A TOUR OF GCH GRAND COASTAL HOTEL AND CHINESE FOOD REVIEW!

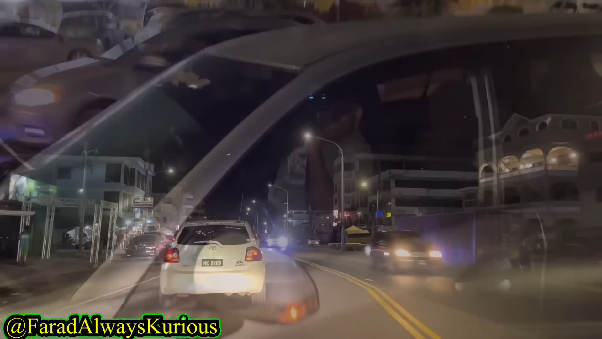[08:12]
Hey, what, can I go home? I didn't want to go out, I had one too many. I go to my plane, it's safe. And tomorrow I start at 4 a.m. I'm gonna drink, I'm gonna stop, I'm gonna drink back. So I go home, we roll, we go home. What is this? This is the roundabout. So what area? Sherry Street roundabout. There you go, Sherry Street roundabout.
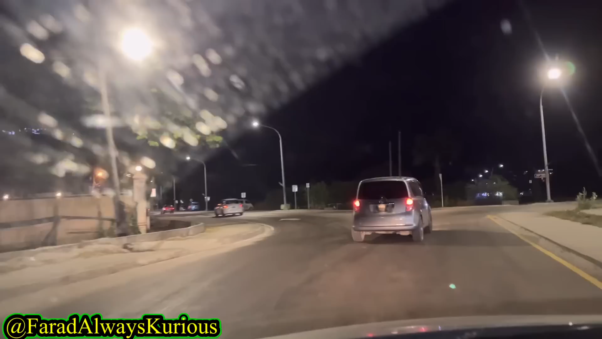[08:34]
On the way back to the hotel. So the seawall empty, but tomorrow what's gonna happen here, so all the foreigners come.
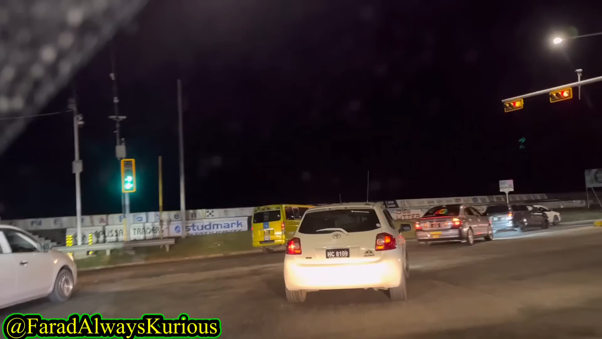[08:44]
Canadians, USA, England. They pregame, they're gonna pregame tomorrow before the game.